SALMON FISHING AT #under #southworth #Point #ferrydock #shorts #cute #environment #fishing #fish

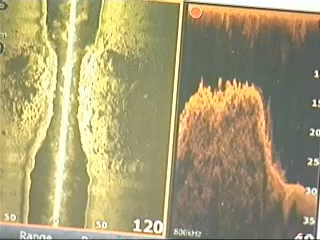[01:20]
Also can go down to depths well over 500 feet,
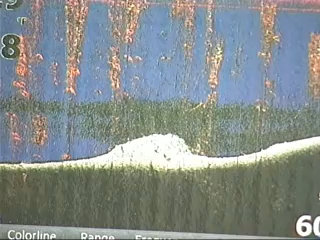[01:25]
although in our area of the Southworth Ferry, we're going to be targeting on the 60 to 170 foot of bottom depth.